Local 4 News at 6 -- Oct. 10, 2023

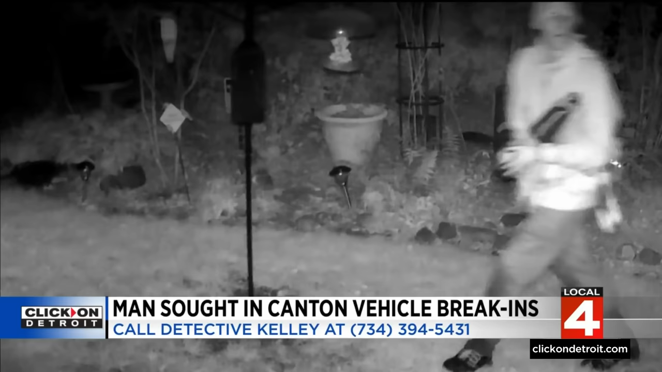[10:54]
He was seen wandering through neighborhoods near Ford and Beck Roads in the early morning hours of October 2nd. Detectives want to talk to him about a string of vehicle break-ins. If your home security system spotted him or if you know who he is, you're also urged to call Canton Police Department and ask for Detective Kelly.